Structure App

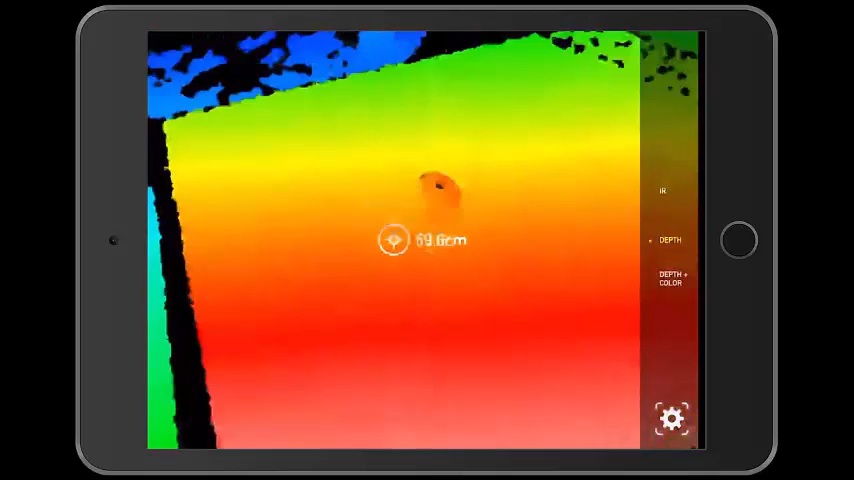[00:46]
The circular target shows the distance between the Structure sensor and objects and is most accurate when the distance is under 4 meters.